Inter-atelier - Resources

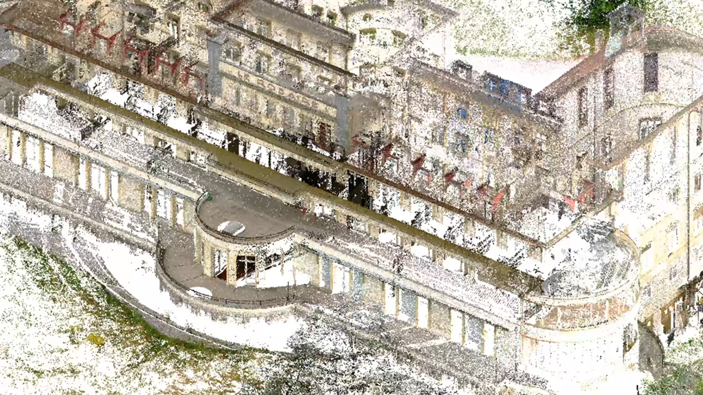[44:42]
How to go and delve into the projects with a fuzzy point cloud? And so you will see, Petras, you can go to the next one, please. So one of the points was just to, like, the most simplest point is to rebuild the 3D model.
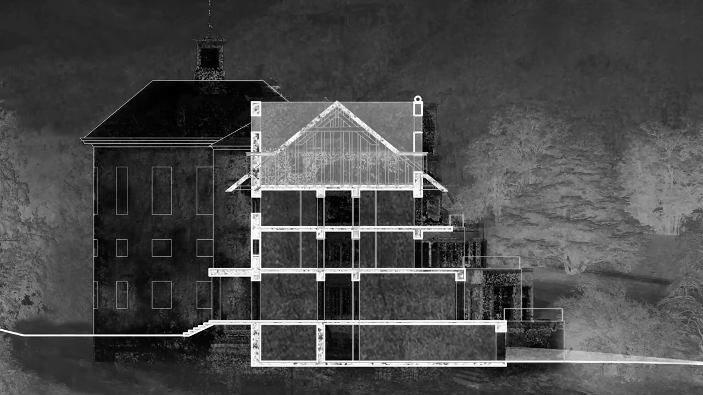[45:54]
Combining the gathering, the photo, the pictures, and also the cloud, we could get really a better understanding of the surroundings of the building.
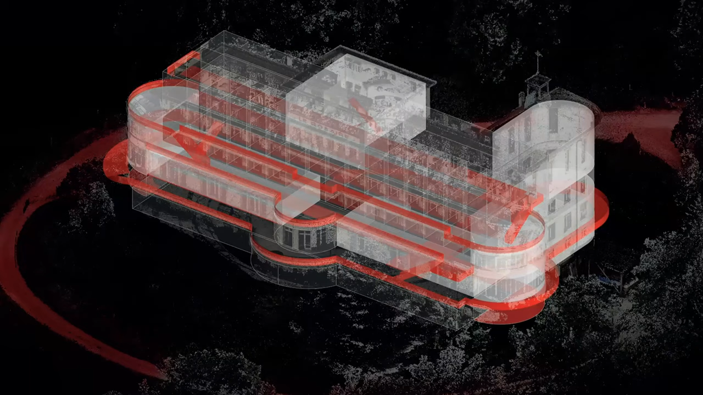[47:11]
Here this project was really focusing on developing kind of ribbon from start to finish in the building. And to connect all the different spaces, which were more in a hierarchical distribution. And now they are more connected as one single loop.
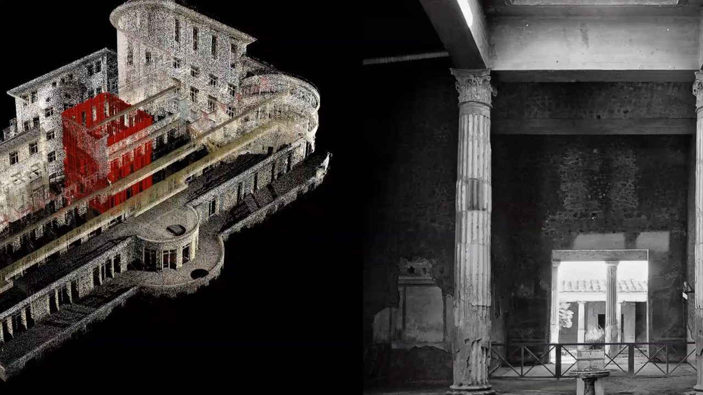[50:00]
spaces that they have like a proper scale and like those historical references have really proper scaling while the students like really struggle to find like a new inscription in existing fabric and like really we worked a lot of the proportions of kind of new intervention as well.